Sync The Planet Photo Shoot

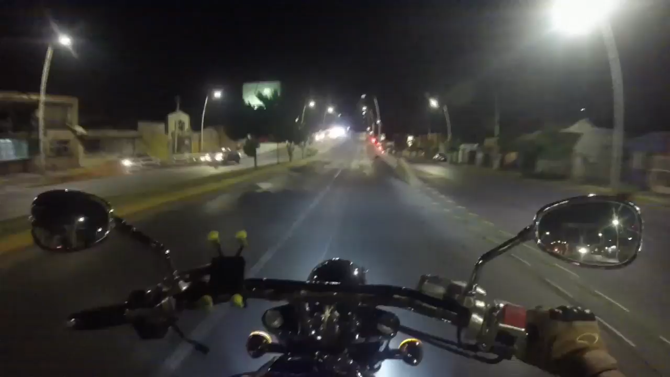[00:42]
I can't lift, I can't lift my riser because the GoPro is going to hit it, or it gets stuck actually.
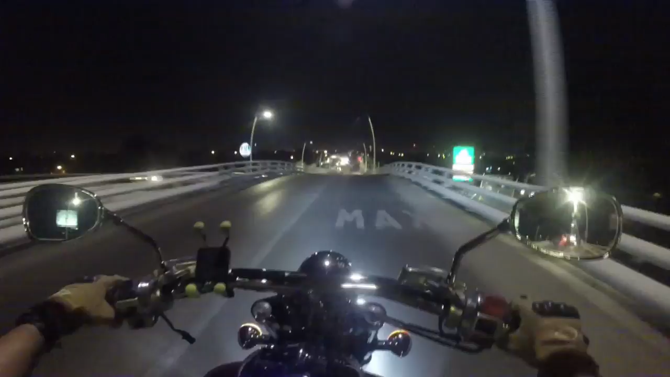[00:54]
A little night ride to take some pictures of vengeance in one of the iconic
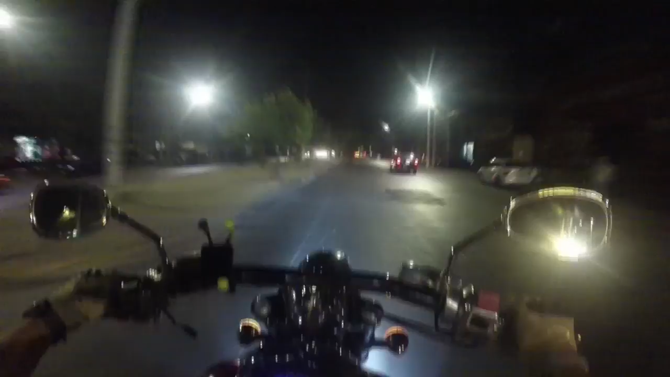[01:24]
places here in Guadalajara, called the Matute Remus Bridge.
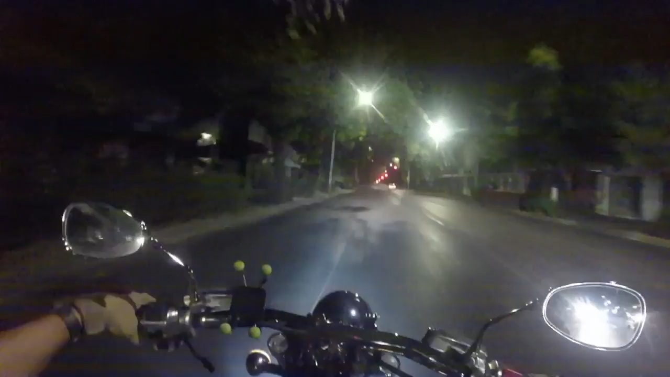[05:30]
I wish the city would be this lane of traffic all day long. I'm kind of surprised that there's no traffic, jeez. Anywho, I'm still running white.
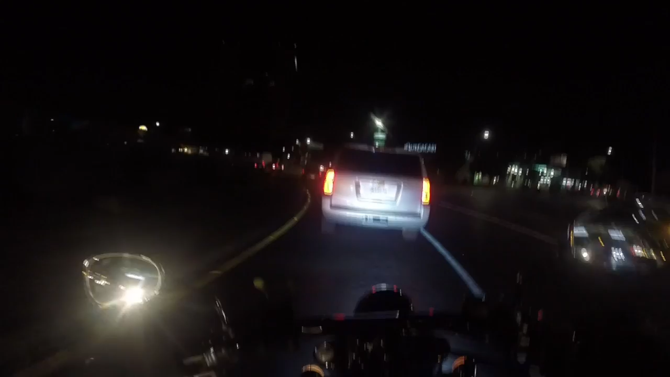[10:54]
What the fuck's up with the bus driver, man? Trying to cut me off?
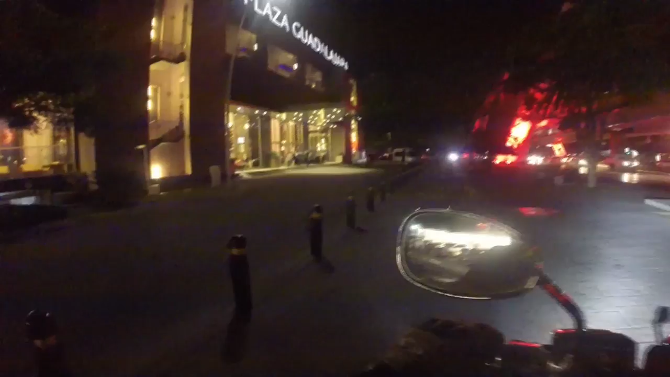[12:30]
We're here. We're here. Well, as you can see, the pillars of the bridge are lit.